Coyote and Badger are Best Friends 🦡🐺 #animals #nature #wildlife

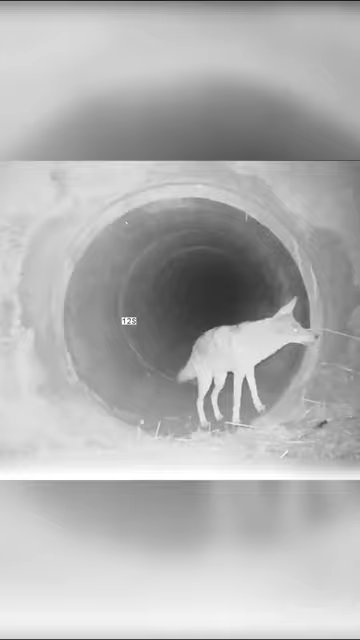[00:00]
what do you think is the connection between this couple of two completely different animals
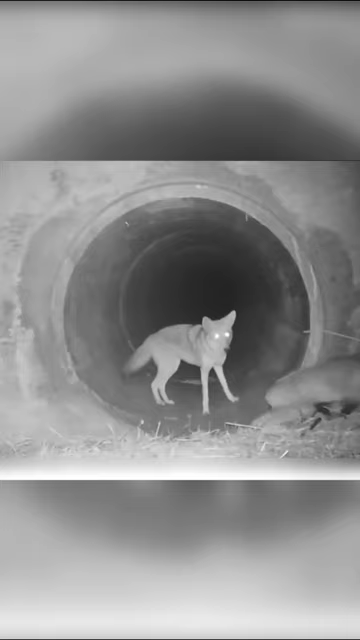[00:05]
it so happened that they go hunting together because they both love to feast on small